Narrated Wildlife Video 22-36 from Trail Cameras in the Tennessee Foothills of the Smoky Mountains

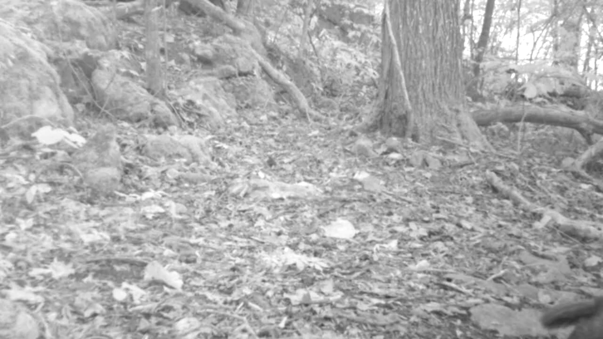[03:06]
But he don't stare long. That sun starts going down. It's time for him to go.
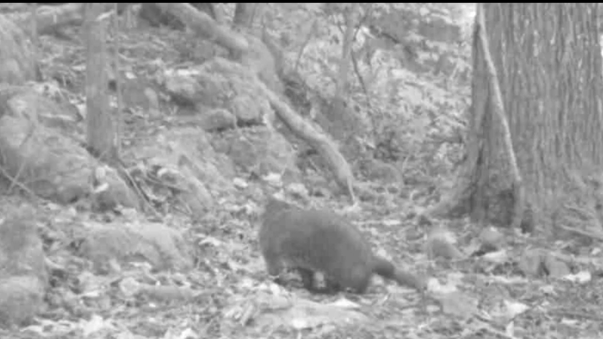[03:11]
And lay down. Back to his den. No ground squirrels out late.
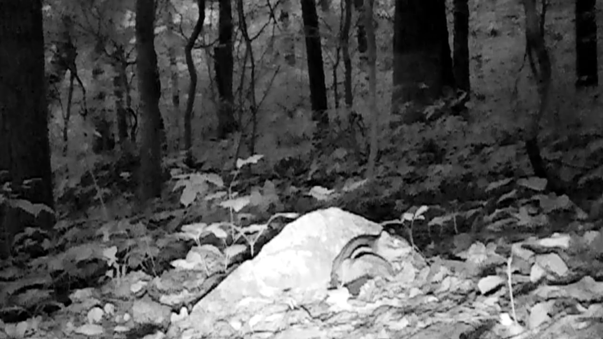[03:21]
Sun going down. Old possum. He's out kind of a little bit early. He's got stuff to do. Now, I filmed a weird picture here. This cat is following this possum around.
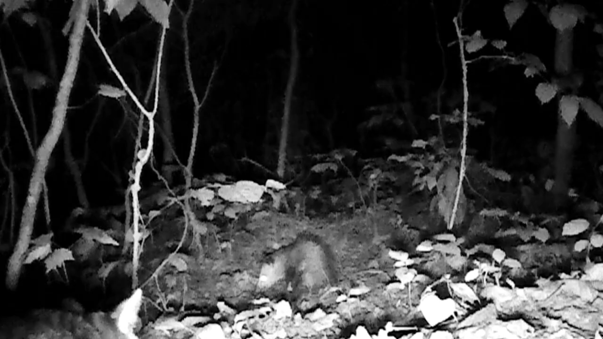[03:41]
But this possum don't act like he cares. That's kind of strange. And this possum here looks like it's expected. Heavy with babies.
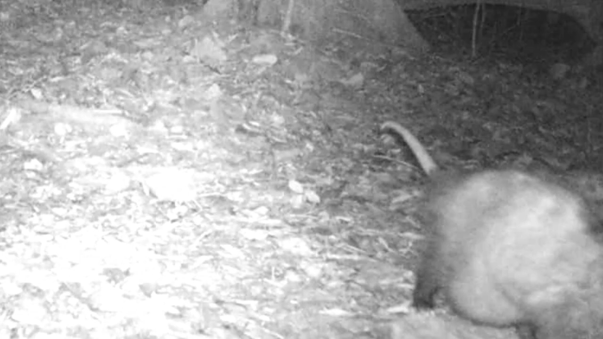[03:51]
That's a home for a nursery there at a rock motel. They come and go on this ridge all the time.
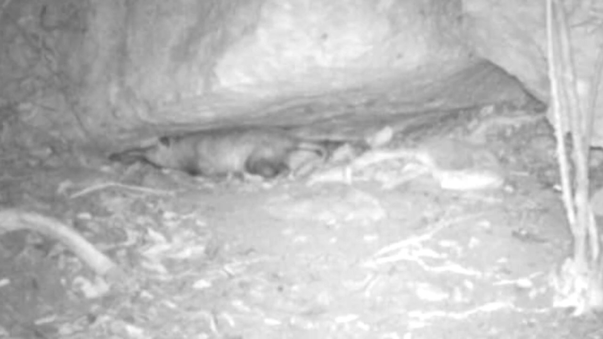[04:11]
And they still live here at the rock motel, too. These possum do. Along with the groundhog. But I ain't seen no skunk.
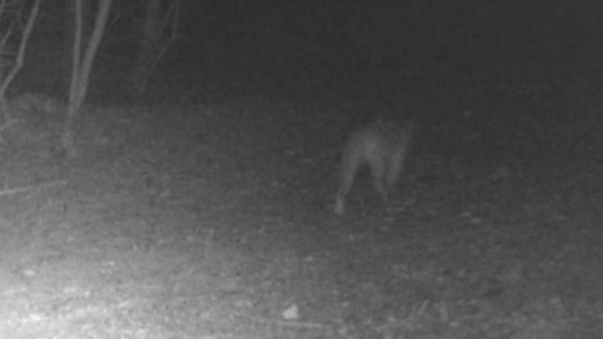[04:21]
And all I filmed down here at the field in the cedars tonight as old yowler looks like moving through. Now, here's old socks. I ain't seen that cat in a long time. Still hanging in there. Watch him sneak around. Doing some serious hunting. There's a fox moving through. Maybe there was two of them there. You just couldn't see the first one. There it is moving down in the rock.
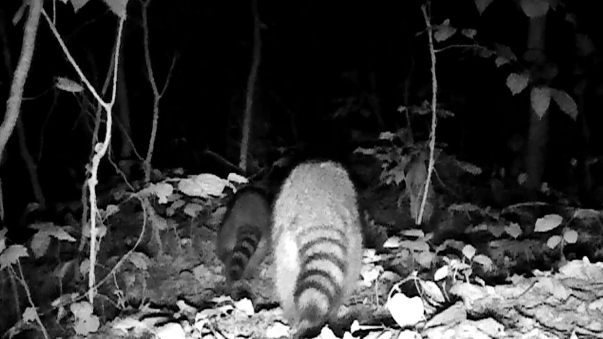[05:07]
On across the ridge to another camper. Moving through. We know where they're heading. Just as fast as they can get there.
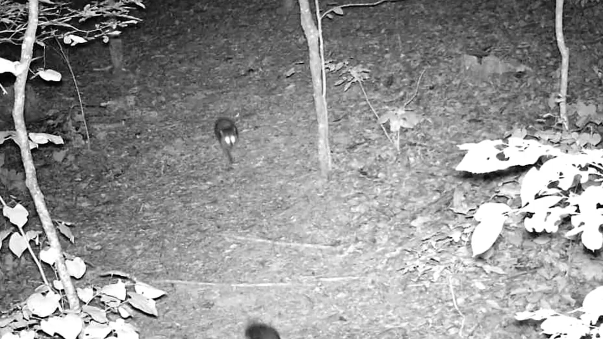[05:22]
And out across the ridge there, on top, the possums moving through. Doing their thing. Along with the little rabbit. Everything loves it at night on these ridges.
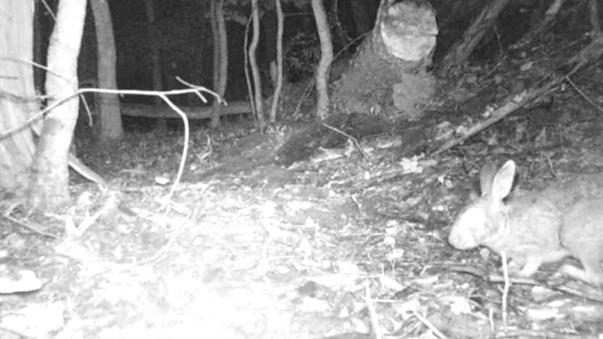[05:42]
Peaceful. They gotta watch out for them coyotes, though.
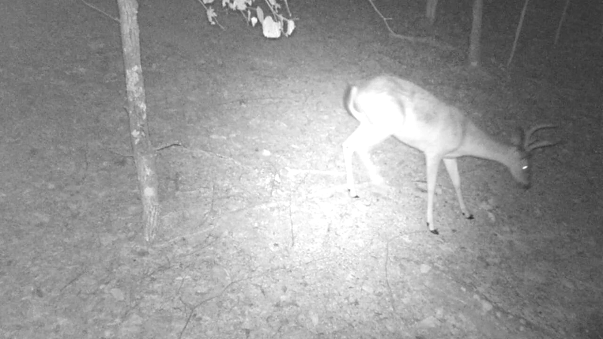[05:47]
Here's a little buck moving around. Yep.
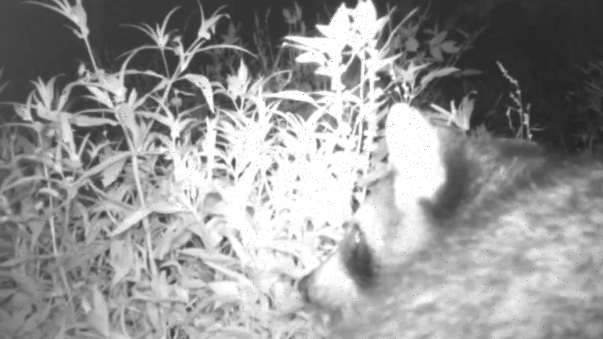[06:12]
Now, he's checking out where's everybody at. We're here.
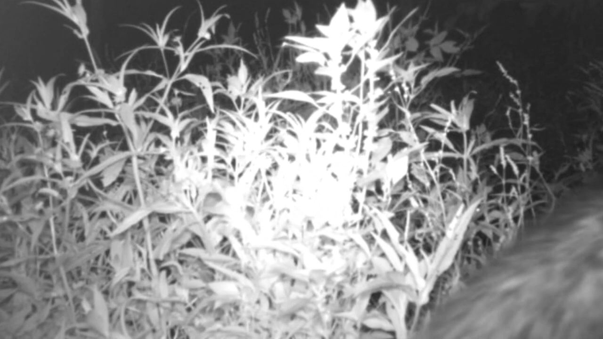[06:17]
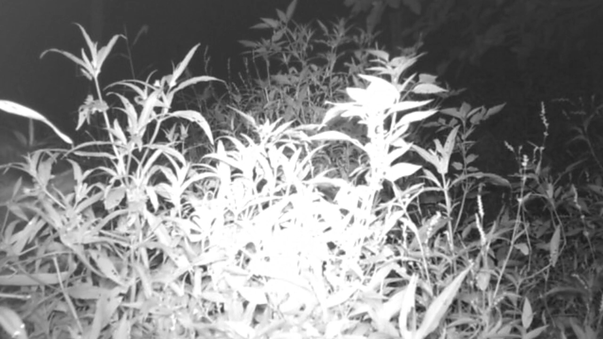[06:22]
And it looks like to me, they're eating the flyers off of these weeds. What's this? Eating the weed flyers off the top of these weeds. That's a first for me. They're all down here scrounging around the pond.
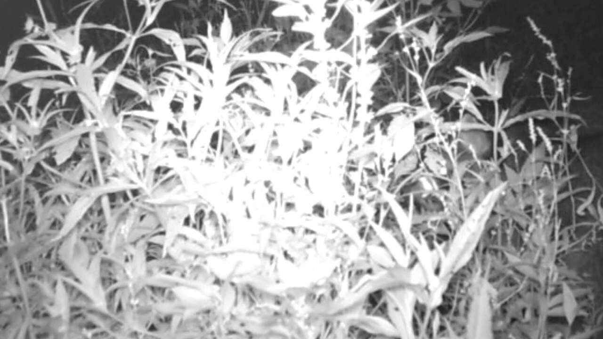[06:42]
Ain't no weed, grub, whatever they can scrounge up. Come daylight, there's mommy and her two twins again moving across the bridge.
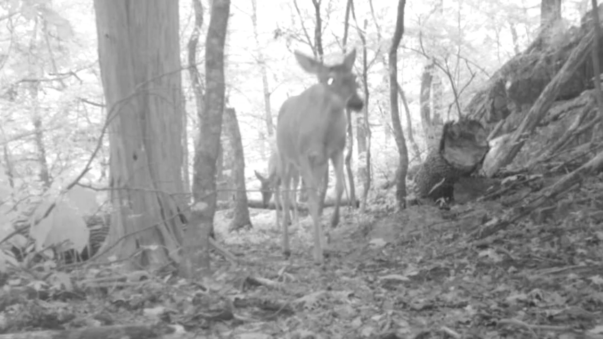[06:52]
There's a single fawn moving up the cliffs.